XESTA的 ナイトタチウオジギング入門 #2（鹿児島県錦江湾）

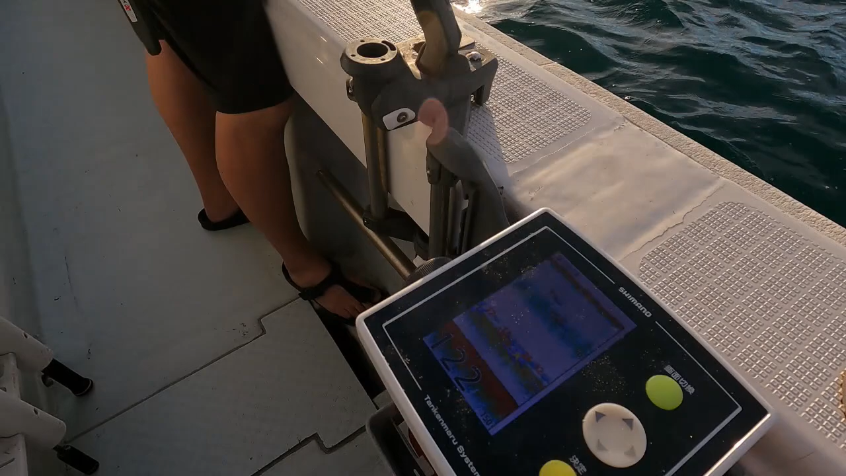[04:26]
どれ?いそうな気がしならないですいそうな気がしならないですちょっとこの
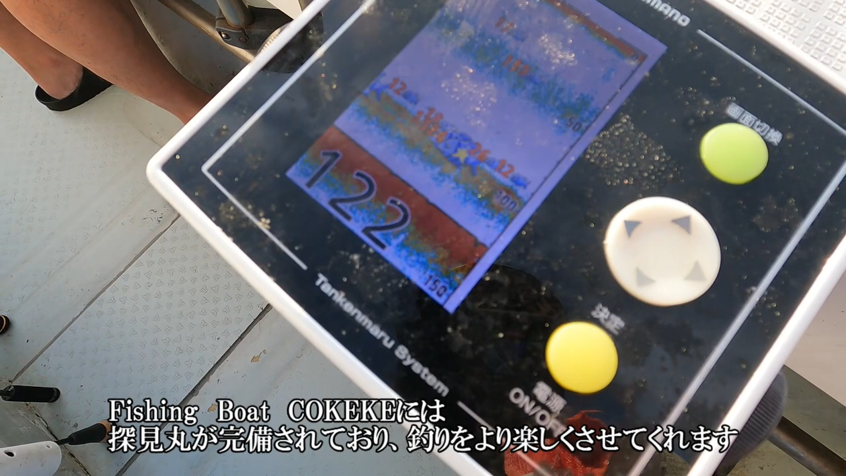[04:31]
ねこのベイトの上ねもしかしたら惑わされてるかもしれない
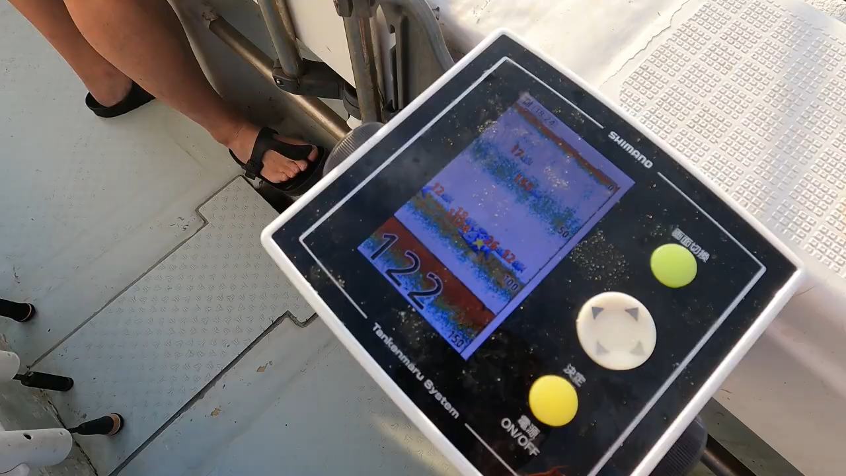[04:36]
海と何mやってるの?今ちょっと上の方上の方はい今80mとか80?